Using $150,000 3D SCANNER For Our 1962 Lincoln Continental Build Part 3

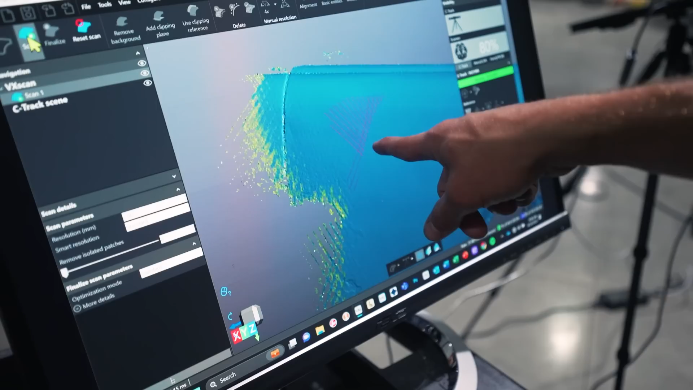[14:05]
dot right there yeah that's just you see the imperfections of the car well when you guys see that right there so look at that car it's just a little
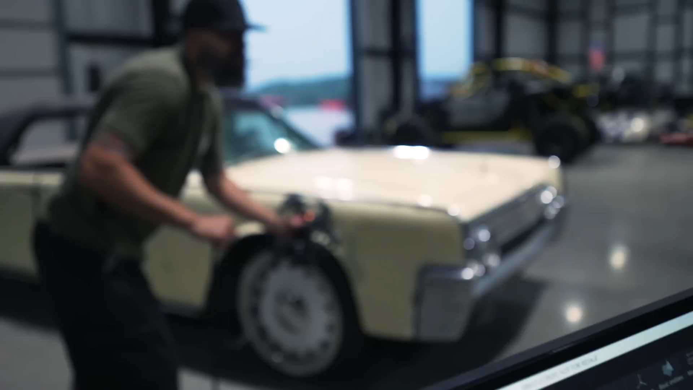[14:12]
paint chip right there that's a paint chip on the car so this is getting it as close to exact as you could ever get
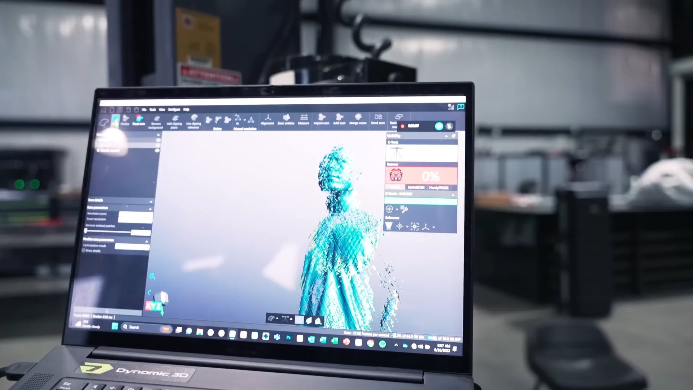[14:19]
oh yeah see i was trying not to move that's sick all right what we'll do is when the when the car is done